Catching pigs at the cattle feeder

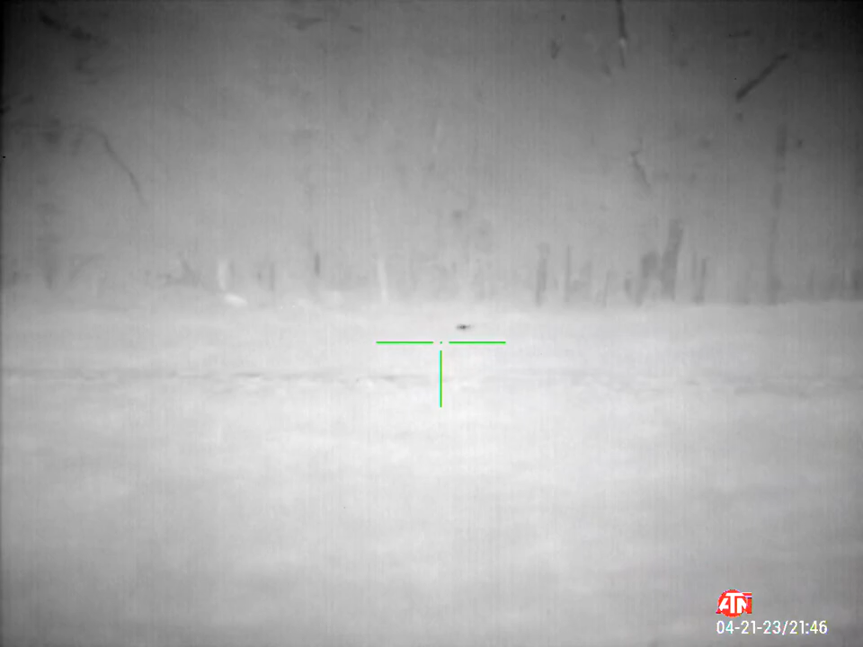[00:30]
Four. Yep, that's all four of them.
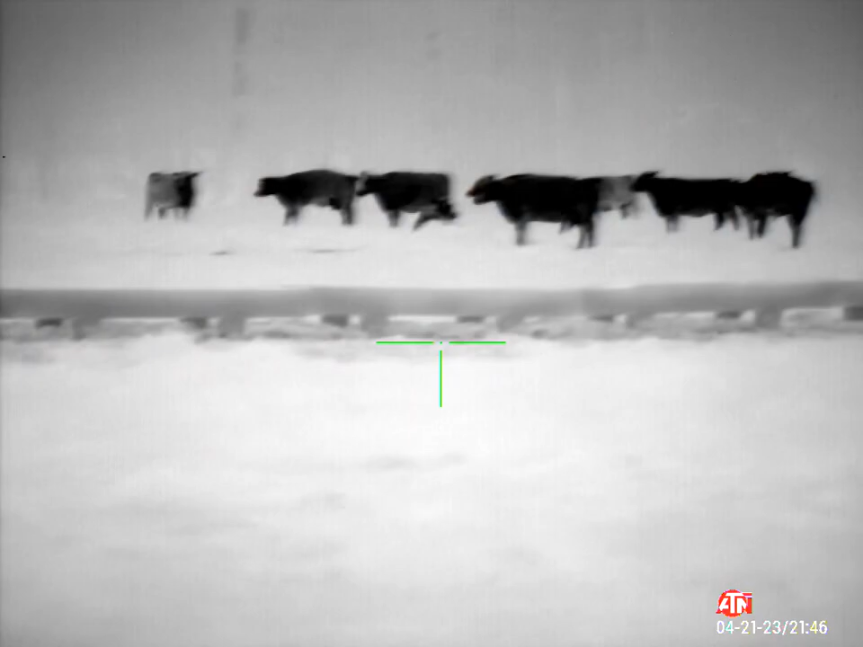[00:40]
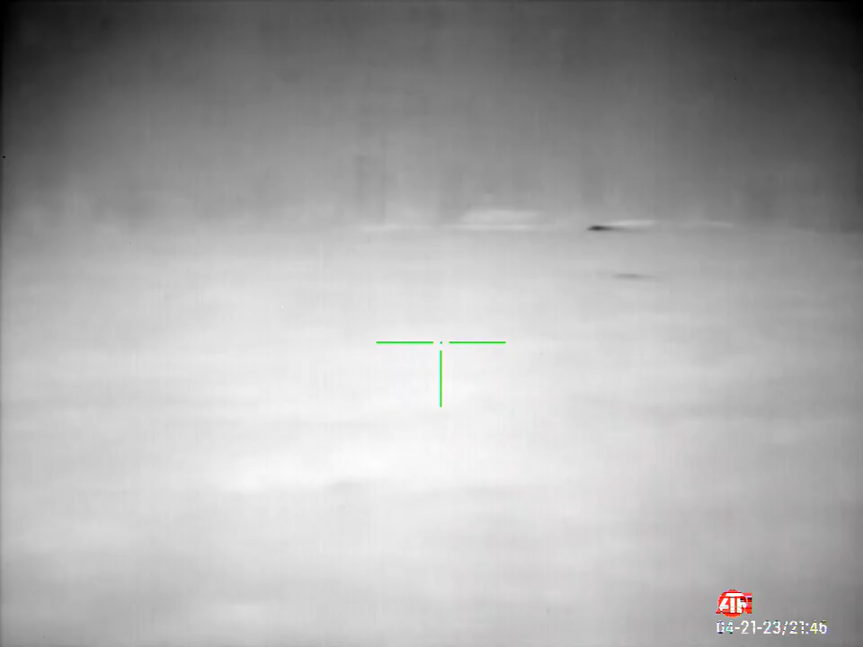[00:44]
That one's very light, so right.
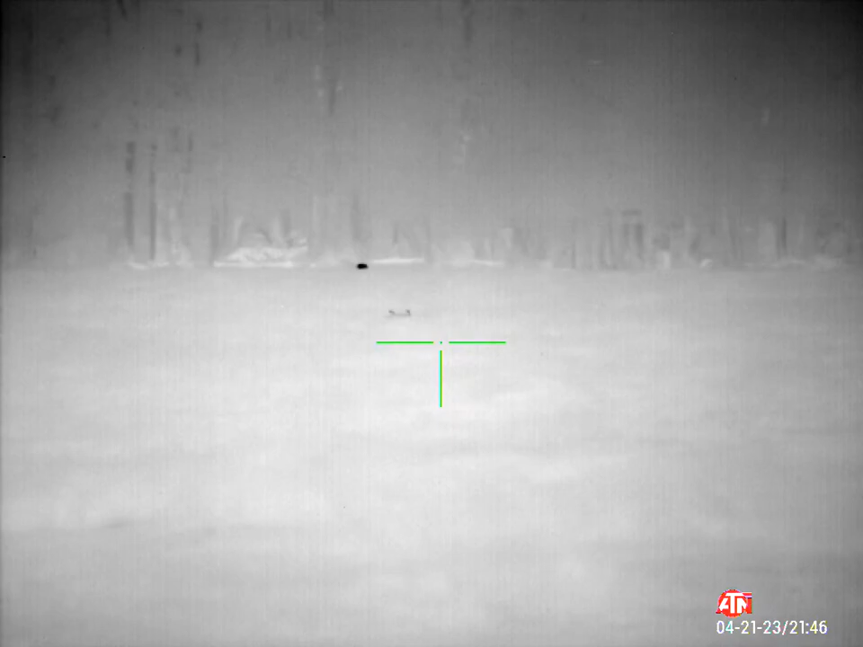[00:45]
Yep. Yep. That ain't deadly, but that's not.